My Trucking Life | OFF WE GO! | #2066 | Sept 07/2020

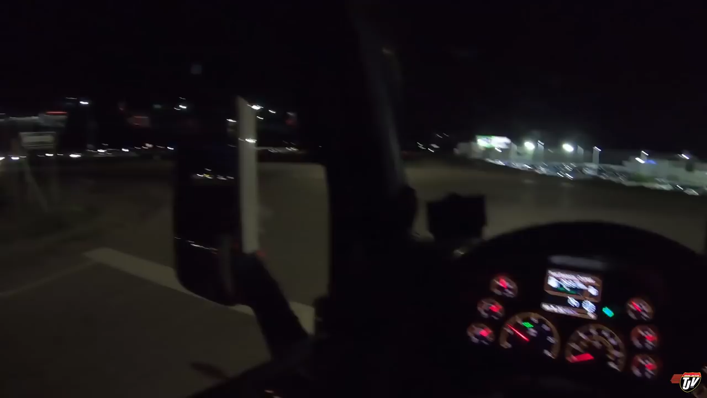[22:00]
We'll just start from here and deliver in the morning. Continue on this road for 31 kilometers. Oh, how about no? How about we stop here for the night?
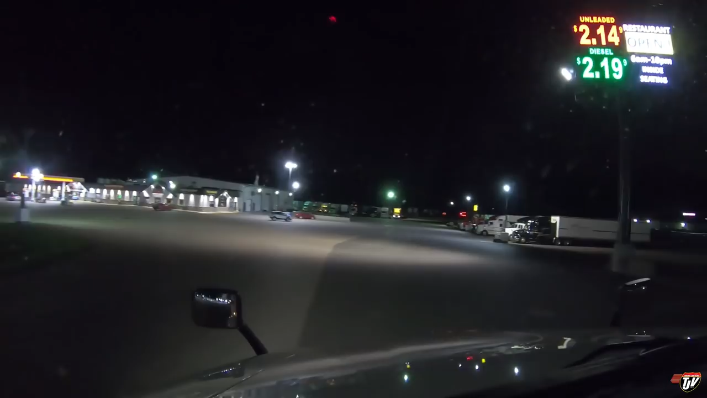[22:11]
I like that idea much better. In 300 meters, make a U-turn if possible. Let's see if there's room for us back here somewhere.